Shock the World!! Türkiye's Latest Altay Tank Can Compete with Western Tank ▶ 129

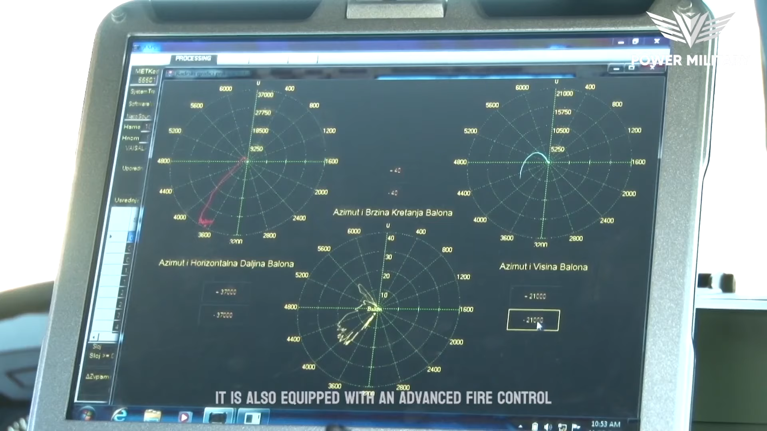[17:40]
It is also equipped with an advanced fire control system,